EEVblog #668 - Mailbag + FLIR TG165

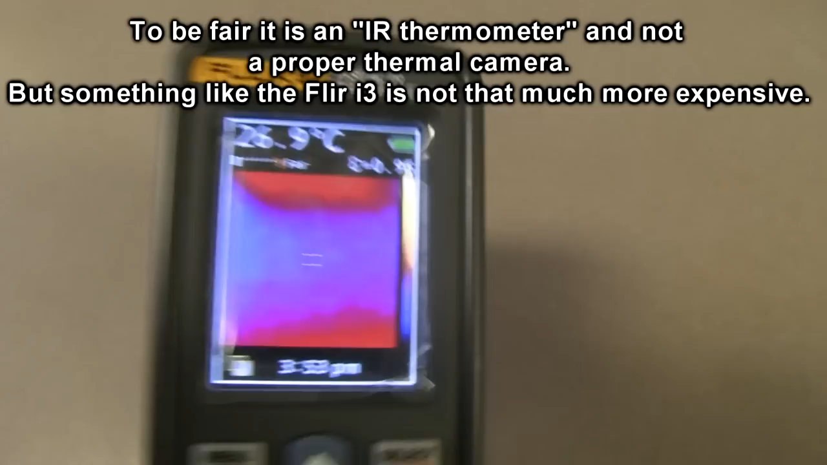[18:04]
I don't know. One thing I don't like about it either is that the screen is on an
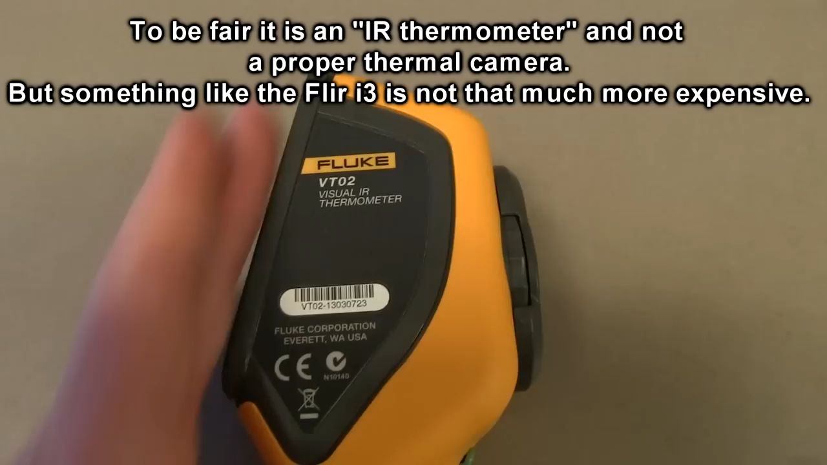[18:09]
angle like this and the sensor is on a different angle. So when you're actually pointing it at something, you've got to sort of,
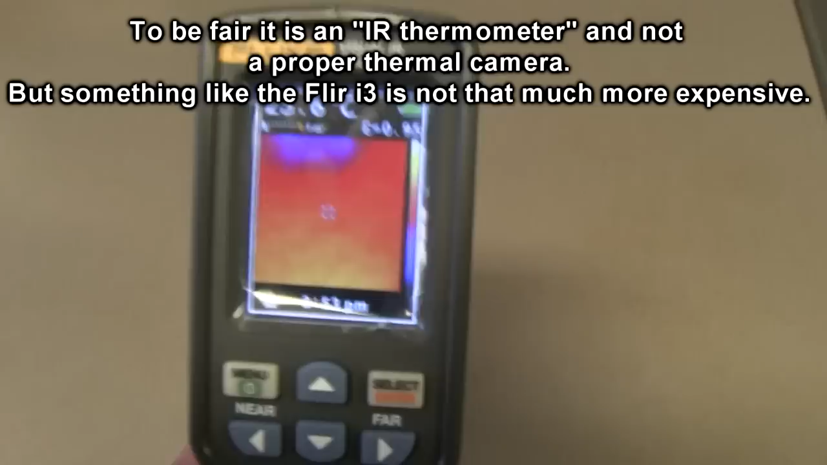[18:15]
sort of mentally offset the thing.